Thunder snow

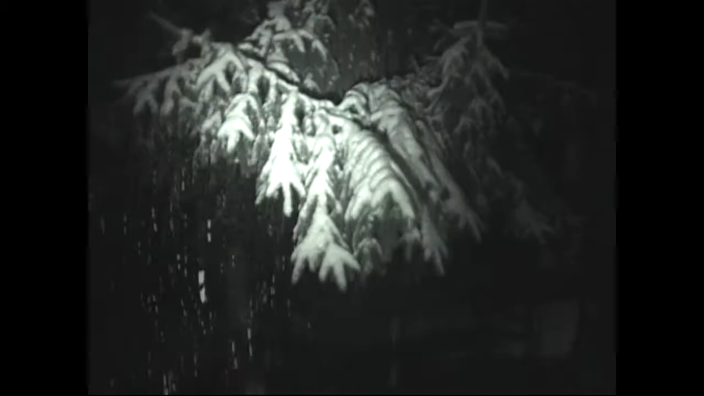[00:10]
just had some thunder snow if you sell that came down and it caught me off guard Jesse up in State College
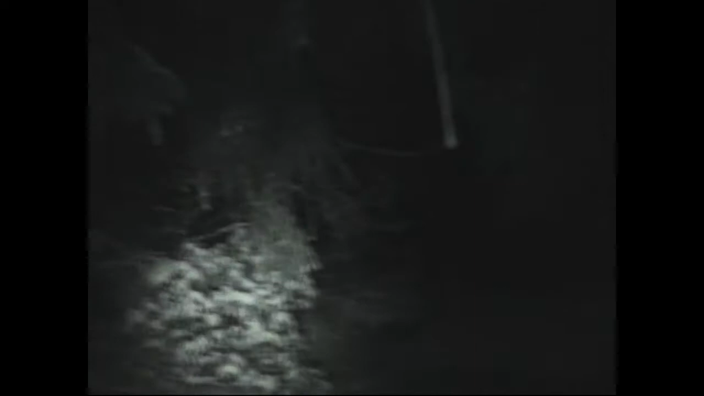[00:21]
right now he potentially is looking at some of this thunder
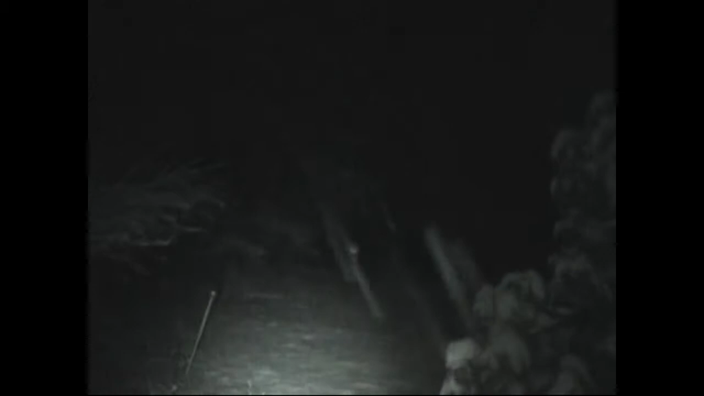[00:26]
lightning snow stuff coming towards him you can see how heavy the snow is coming down here and now I'm on a backside of a little bit ago this was coming out like I said I just picked
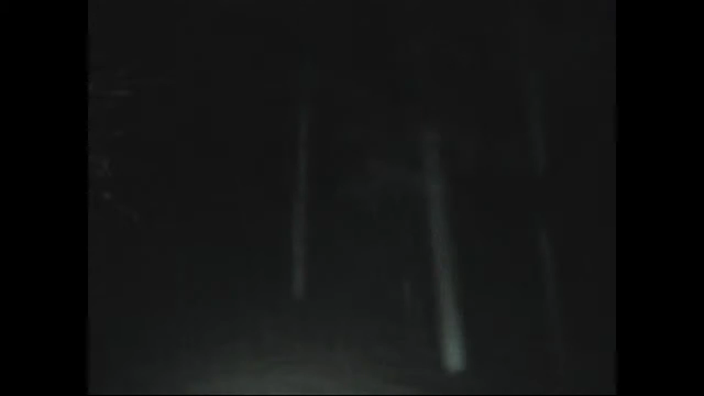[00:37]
up four inches of snow okay and everything there was a little while ago there was green grass here and I just measured it I got four inches so I picked up four inches of snow
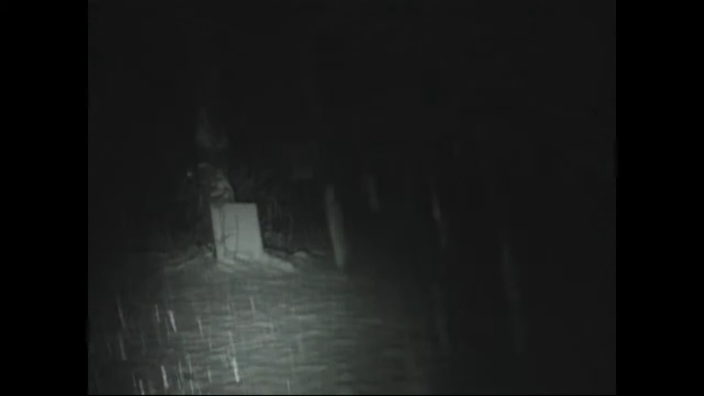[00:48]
in like an hour and a half okay just unbelievable heavy heavy snow falling down here heavy stuff come on
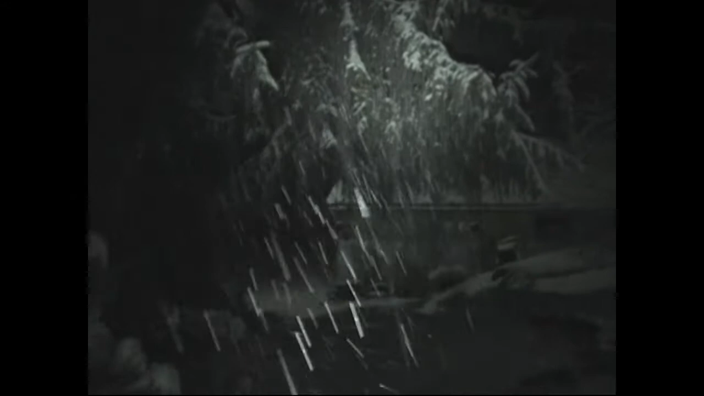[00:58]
like I said this is late now it was it was
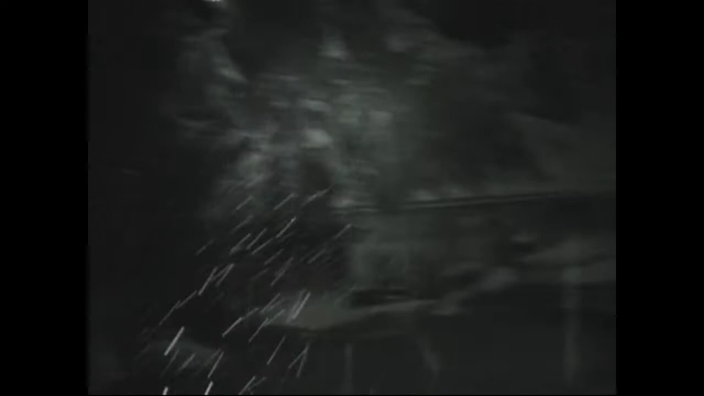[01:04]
heavier here a little bit ago and see if we can see up here I want to see up towards the that's the camera that Jesse had posted on Facebook the cameras up there facing that
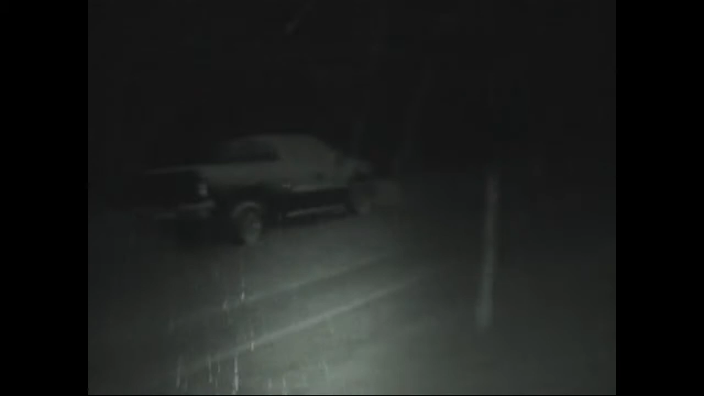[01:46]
there's my new truck oh man she's covered she's all covered up in snow
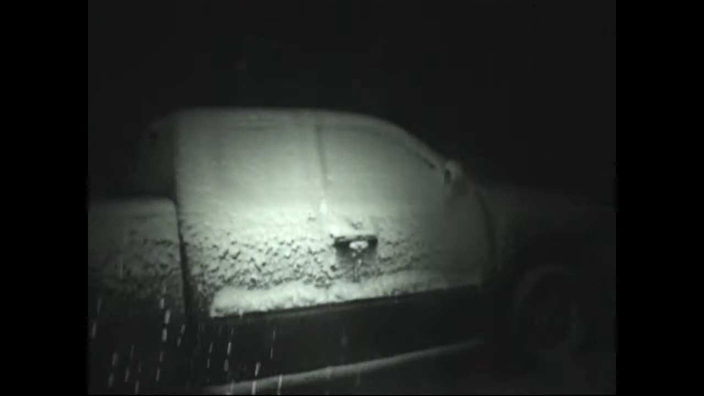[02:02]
have it on night mode I'm going to take it off night mode here for a minute see if I can't um do some change in here there we go here's the night mode off pretty much no difference huh just looking down the road